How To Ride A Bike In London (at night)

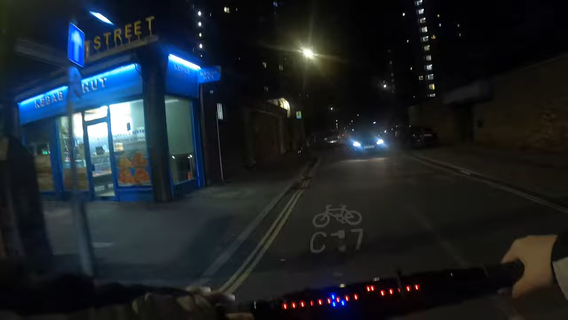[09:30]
good bike infrastructure that doesn't take you straight into cars, but don't seem to recognize you there.
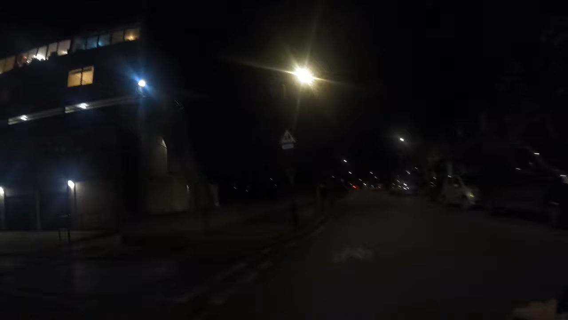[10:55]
It's gonna take me onto a major, uh, vehicle route. However, I can ride down the back streets. Like if I take a right turn right here, it's a one way street, but it's fine on my bike. I don't know if those are the rules, but we'll pretend it is. You know, I'm, I'm a hundred percent sure there's no vehicles on the street. And so it's effectively just a giant bike lane. You begin to realize that actually having those narrow dedicated things are great for the, for the major streets. Sure. Okay. I happened to find a vehicle that happens to actually be turning in here, but it was after I left, so it doesn't count.
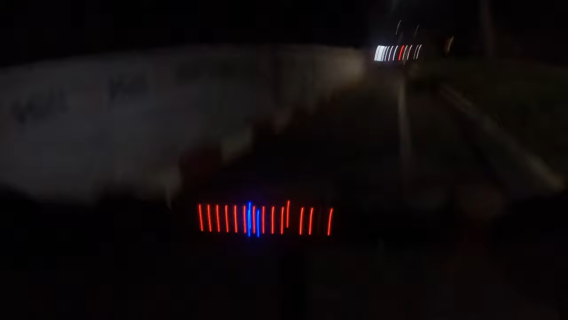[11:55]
See that, by the way, that road was closed to vehicle traffic, except for bikes.
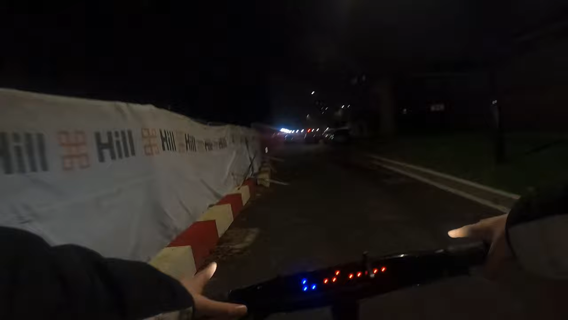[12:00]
There we go. That's a simple way you can not spend all the money needed for new infrastructure,
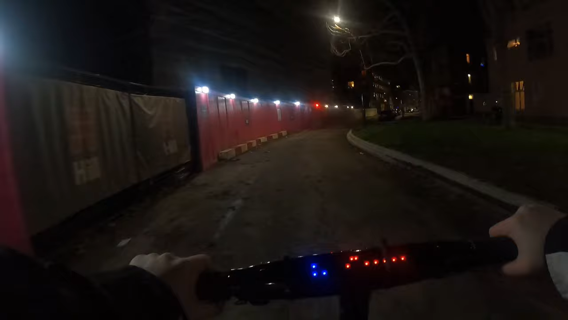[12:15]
And it's pretty chill. Like you have a really good time. You realize that you don't have to pedal to the metal because on a,
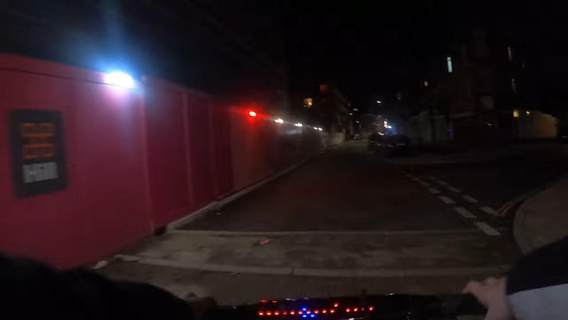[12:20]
on a road you have to pedal at max speed basically or risk being hit. It's, it's kind of scary sometimes with being honest, right? Um, on a road like this, we can go at five miles per hour.
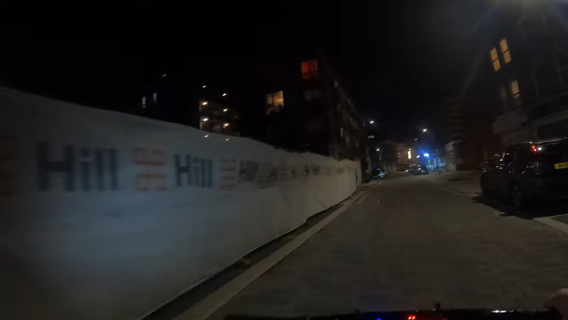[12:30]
We can just leisurely rub the legs, rub the legs, uh, pedal the legs. And it's nice. We're seeing like a development or something.
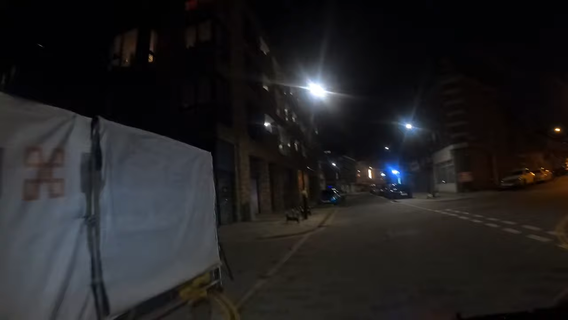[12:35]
And we're still going places, right? We're still heading vaguely southeast, southwest, um, right now.
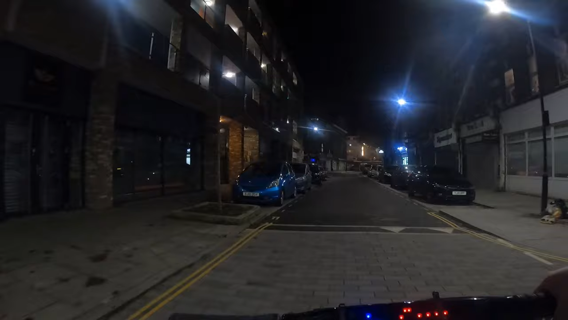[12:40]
Um, let's just say south. Uh, we're still getting where we want to go. It's, it's, it's a leisurely form of transport, but there's no stress.
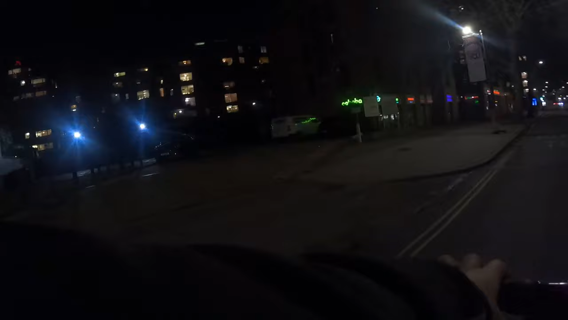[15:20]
I missed the, oh God, there's a bus right behind me. Okay, let's, let's zoom up.
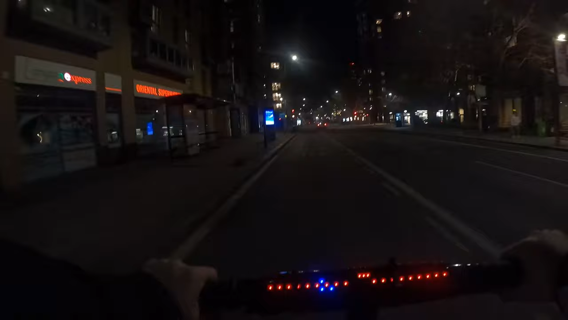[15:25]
Get stopped at a red light. Do I stop for the red light? I guess I do stop the red light. Um, and you'd realize that like, actually infrastructure for bikes is not that bad, even when it's terrible. As long as you have a few certain things in place, you can make great bike infrastructure that doesn't require resurfacing a road.
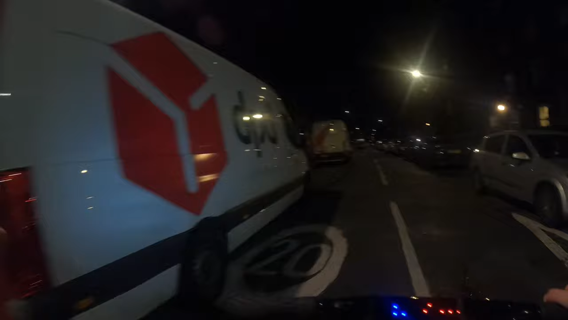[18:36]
Let's go to the left here and prove that non-dedicated routes are better than dedicated ones, even though that was not really that dedicated a route. It was just a lane on the side of the road.